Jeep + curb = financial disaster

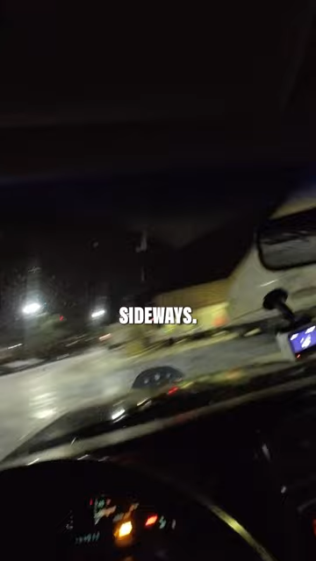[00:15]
the roads were pretty clear because it was super icy which meant a lot more fun for us
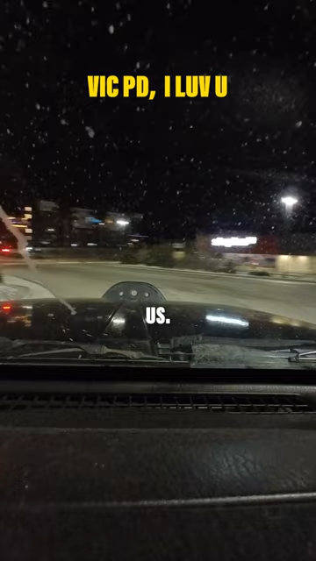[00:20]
even found two other guys on the road that decided to come drifting with us and then i did the one thing that you're not supposed to do